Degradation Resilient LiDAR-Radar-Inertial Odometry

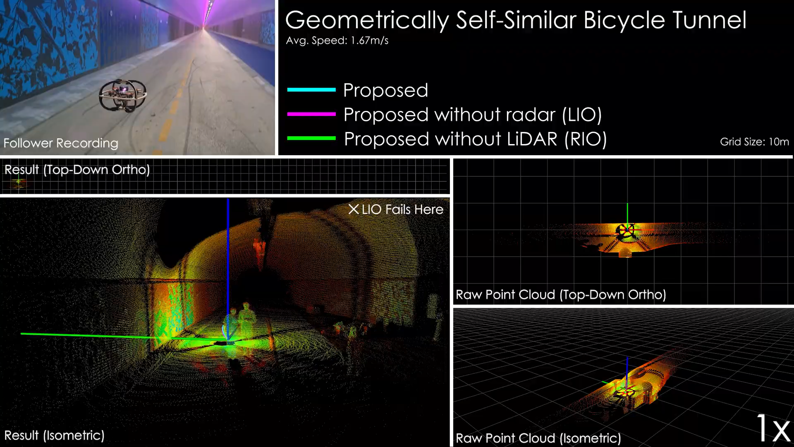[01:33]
Due to this, there exists no features informing the estimator along the direction of the tunnel. Note that here LiO refers to the proposed method without any radar-derived factors, and RIO refers to the proposed method without any LiDAR-derived factors. The effect of this degradation is clear as LiO slides backwards,
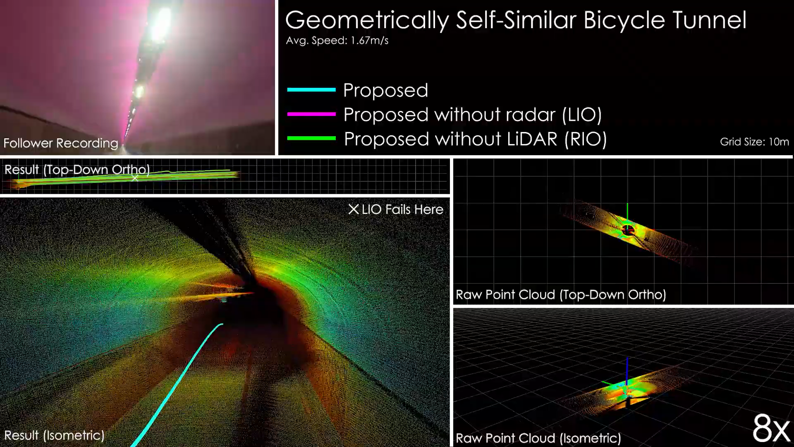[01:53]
despite the robot only moving forwards, due to degeneracy. Fusion with radar saves this estimate and the addition of the degraded LiDAR even improves the accuracy with respect to the radar inertial version,
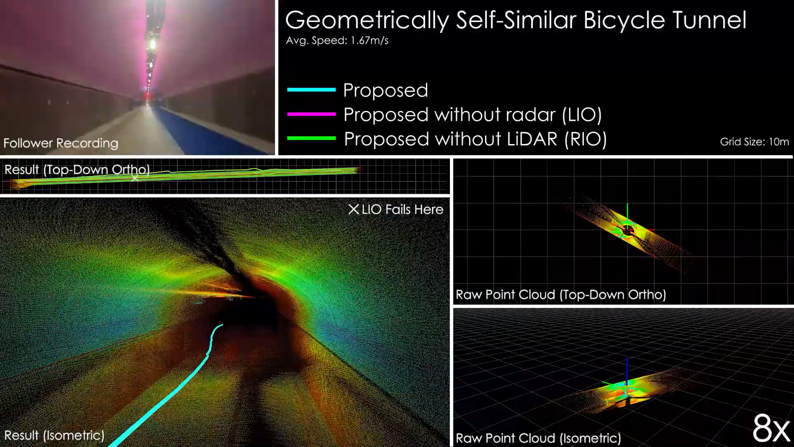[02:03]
as the feature factors enable us to include information from the LiDAR along the non-affected axes.
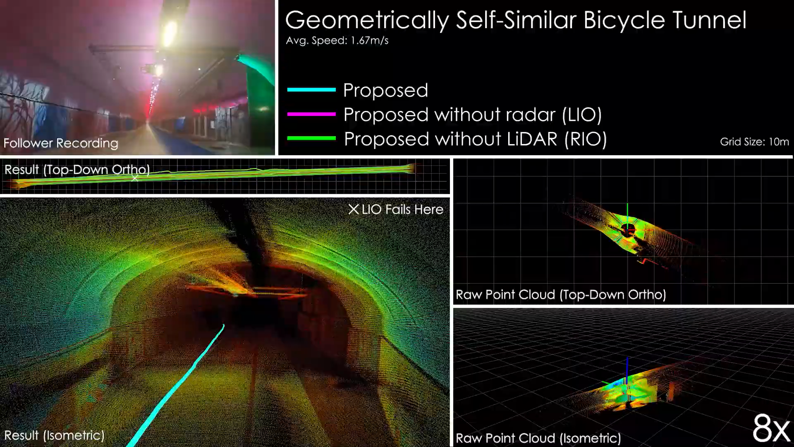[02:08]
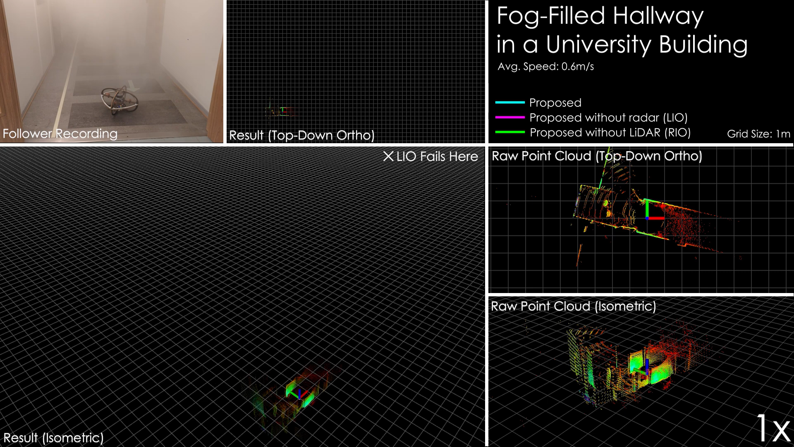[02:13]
Here we present a flight in a university corridor environment which has been filled with high-density fog. This functions as an obscurant which heavily reduces the quality of the LiDAR measurement. This degradation is visible in the lower right corner in the raw point cloud.
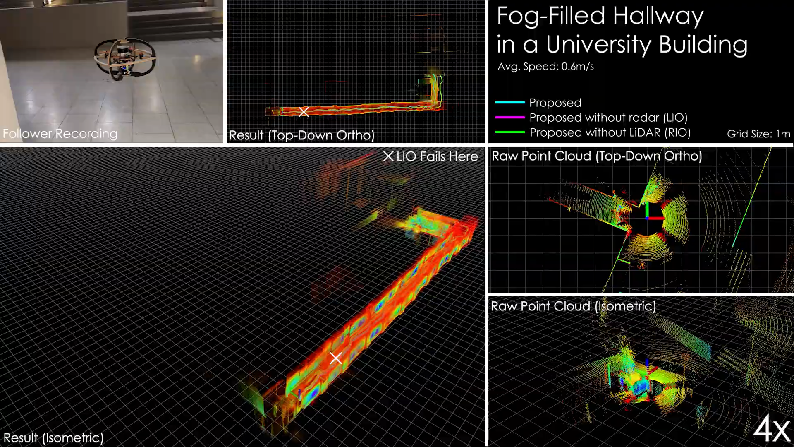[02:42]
Note, as with the previous dataset,
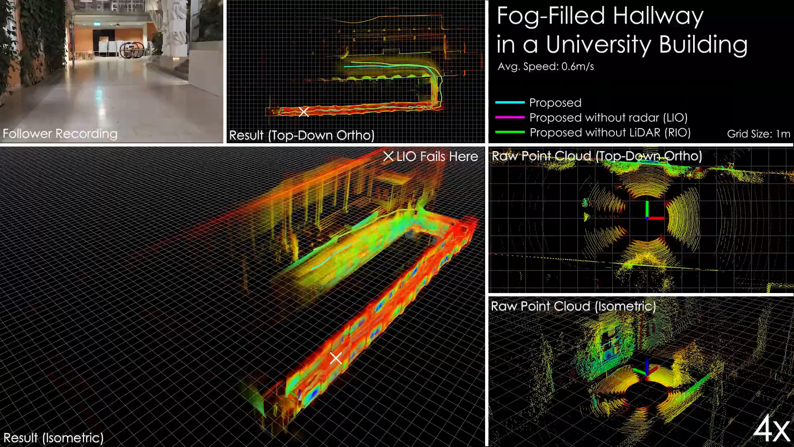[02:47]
adding LiDAR increases accuracy compared to radar inertial, despite its poor data quality.